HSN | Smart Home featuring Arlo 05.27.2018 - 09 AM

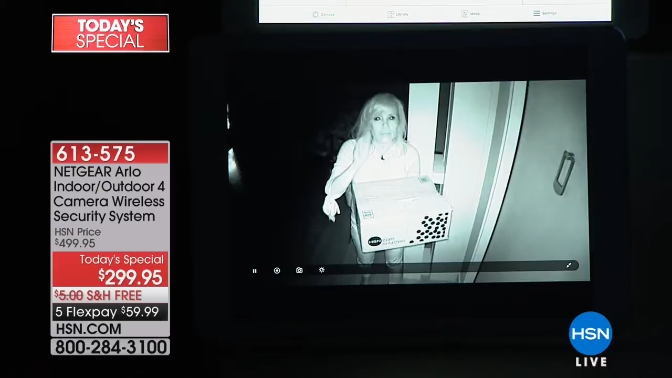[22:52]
the windows you can't see anything but arlo can see and arlo detects motion and starts recording so it would take this video clip of me right here and it sends it into the app instantly so you can take this and give it to the police now in the infrared night vision it's black and white and you can still i brought a box so you can read there's a label somewhere it's hard for me to see in here the hsn box if somebody has a tattoo or a logo you're going to be able to see them it also records up to 300 feet it detects motion
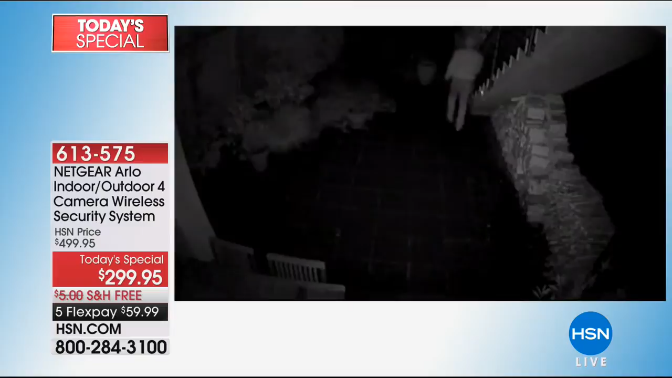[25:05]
is the night vision so these people they're all this guy's trying to get into the window can you see the arlo sticker
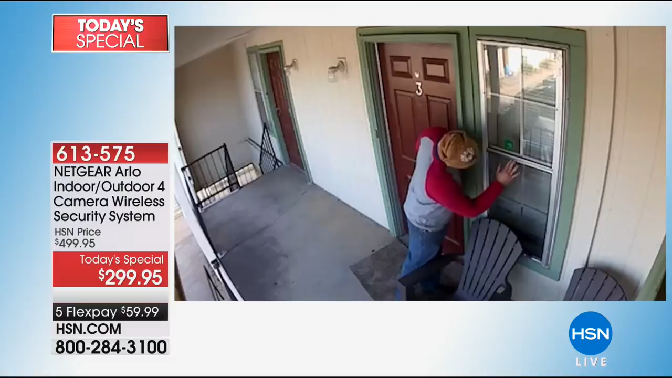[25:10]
right there he's trying to break into the window and he was caught he was one of the maintenance workers we had to blot out his face every real videos every single person was caught these three i don't know what
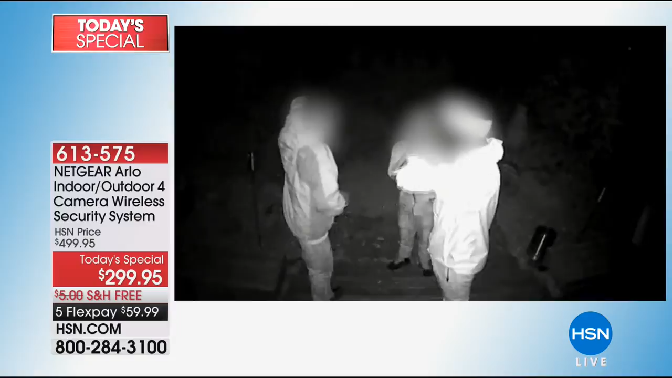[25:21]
they're doing but they're up to no good they've got their hoodies on and a lot of people this guy sees the camera and a lot of people run the other way they just walk off they
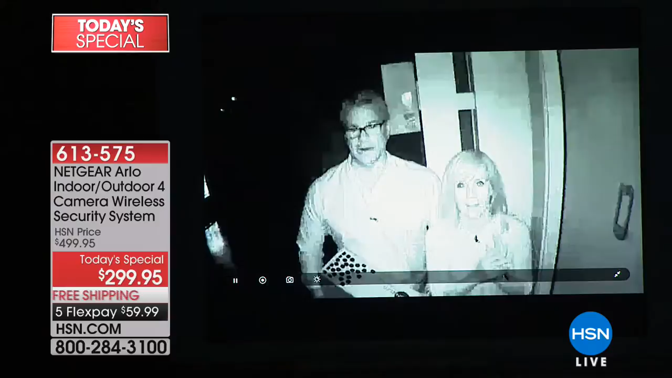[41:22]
automatically converts into night can you tell everybody what we're looking at right now in that camera okay so the little camera is glowing red let me tell you that would be enough to scare me away absolutely oh my gosh that's a deterrent that is actually glowing red so so i want to i want you to see even even if i come back here julie yeah you can still see look i'm way back you see somebody so if i'm in the back of your porch look you're still seeing me right and you look like you have a glowing light on you
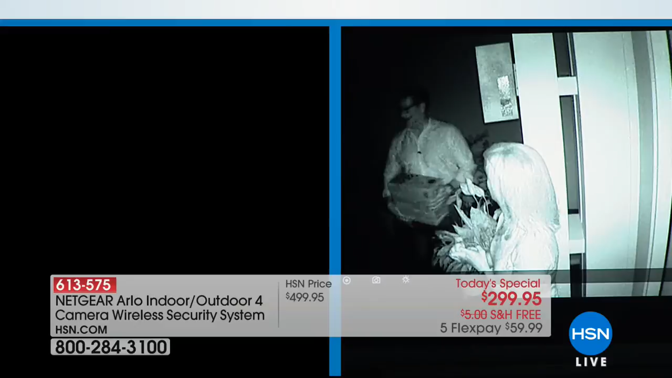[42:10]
watch here's our here's our camera on one side the left and that is a very very expensive mike what are these hundred thousand dollar cameras well mike says about a quarter million dollars that's what these cameras cost it doesn't have night vision and uh and they don't have night vision so you can see the technology hey listen we are inside 10 minutes but look at if i'm if i'm some and i'm not but if i'm some some creepy guy that's coming up to your house in the middle of the night and i'm not um nice not promise i'm not um you
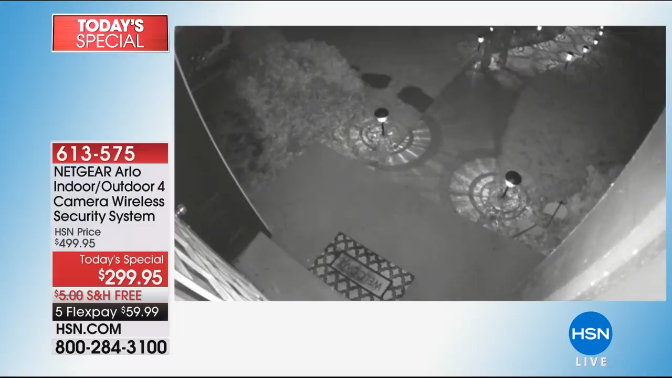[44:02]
it's pitch dark out there other than the solar lights are on so you can't see him but arlo recorded it arlo detects mo it has motion detection and it detects body heat okay there's i
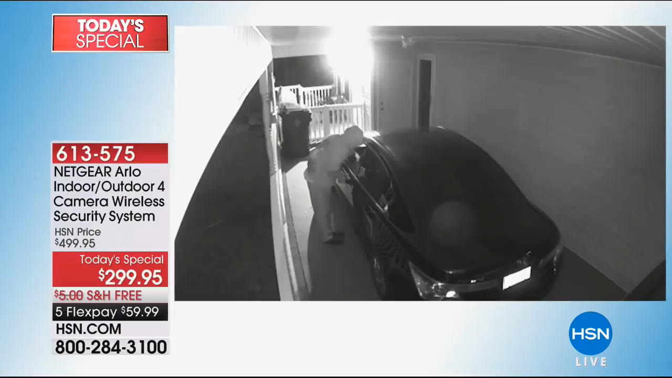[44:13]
can't even tell you we looked at 20 000 videos exactly like this people just go up and they look at and by the way you see us blocking out the faces but that's because you could see who they were yeah and they were caught every single guy on this video the reason why we're able to show you these these people were caught they're real videos these guys are trying to get into the window this guy they just stole something something and they're running off
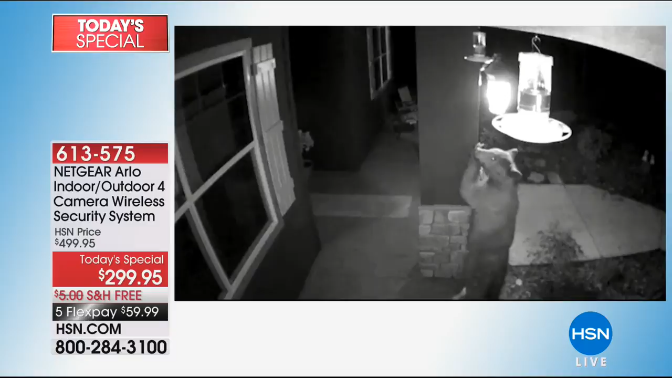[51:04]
yeah there's a bear inviting himself to something watch these these are raccoons so honestly uh i love that they did that too because it's not all bad news sometimes it's like you see fun things that happen you see cool things that happen i you know from my camera once i saw